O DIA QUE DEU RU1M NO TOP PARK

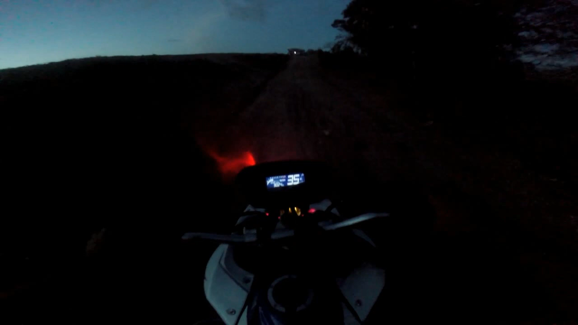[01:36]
O máximo que eles vão fazer é esturrar, porque eu tô sem retrovisor de fortuna. A habilitação tá na mão, documento em dias. Aí vocês não vão enxergar porque tá escurão aqui.